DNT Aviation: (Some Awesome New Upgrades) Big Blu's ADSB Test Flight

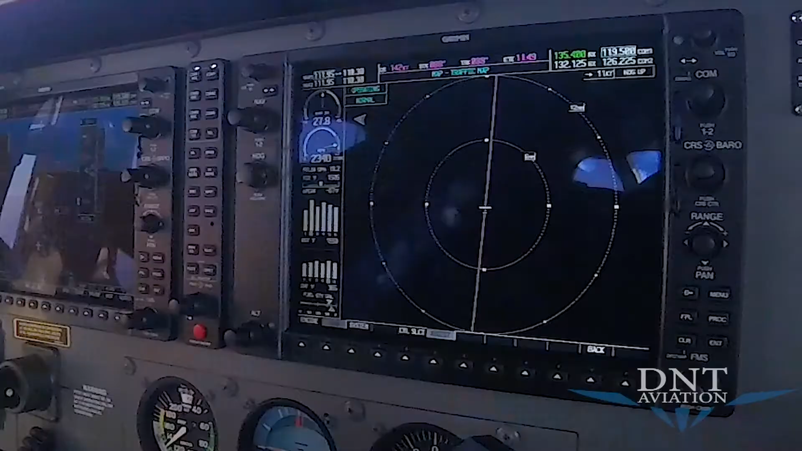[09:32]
This does all the calculations for you that you learn whenever you get your private. You learn how to calculate that based on pressure altitude and barometer and all that stuff so you get a true speed.